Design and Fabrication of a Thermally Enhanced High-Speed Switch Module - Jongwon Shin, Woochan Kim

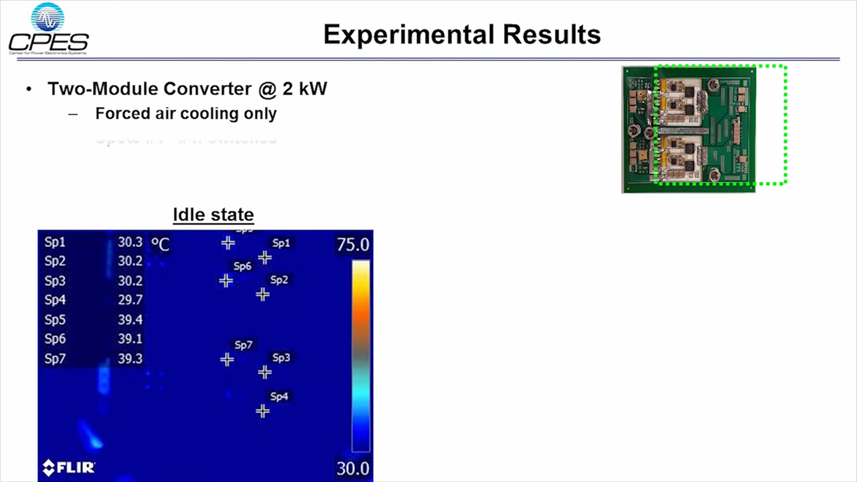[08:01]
In the idle state, the temperature of the switches spot number one to spot number four is around 30 degrees C, and that of the drivers spot five to seven is 40 degrees C approximately.
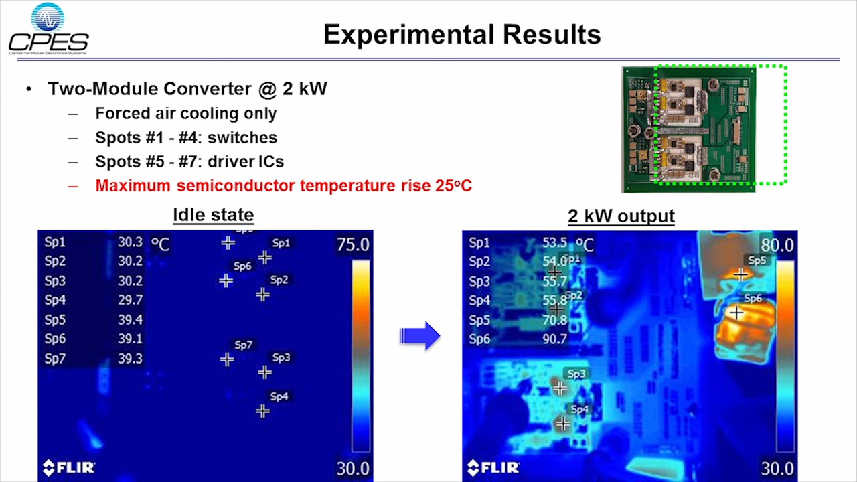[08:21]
When the converter processes two kilowatts, the switch temperature is saturated at 55 degrees C, which demonstrates the temperature rise at 25 degrees C, which is much lower than the previous slides. Okay, that's all for our video. Thank you.